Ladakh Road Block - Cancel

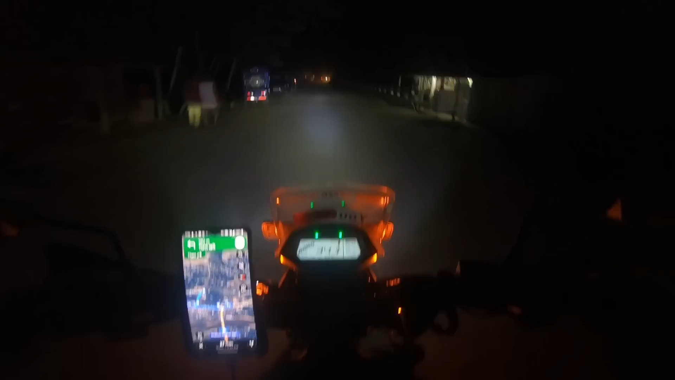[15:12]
7:18 में हम लोग अभी पहुंच चुका है, अभी मैं अभी पहुंच चुका हूँ चिबीनाम।
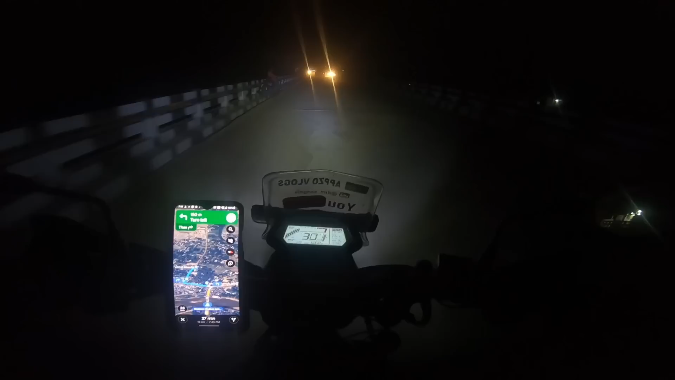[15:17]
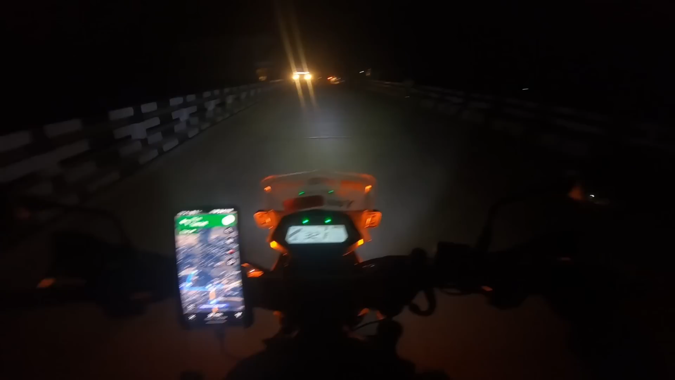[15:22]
ये हमारा बाजार, हमारा बाजार का ब्रिज, तो फाइनली पहुंच चुका हूँ। इधर से भी मुझे और लंबा रास्ता जाना है, 12 किलोमीटर।
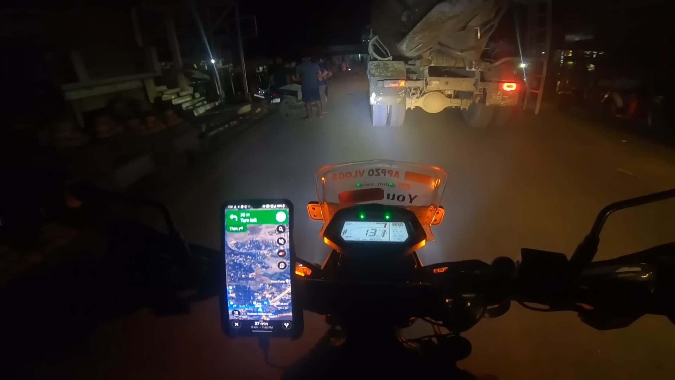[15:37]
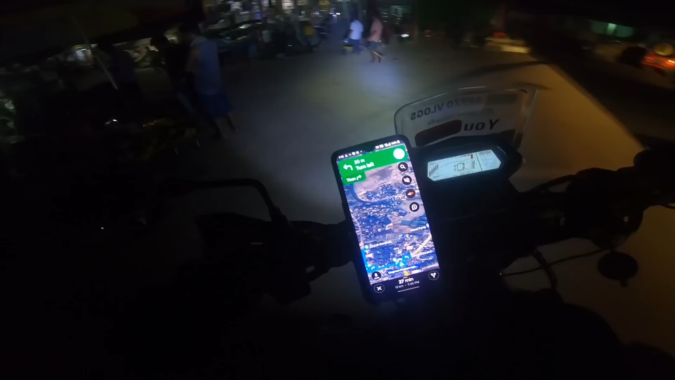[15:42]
ये है हमारा बाजार, चिबीनाम बाजार।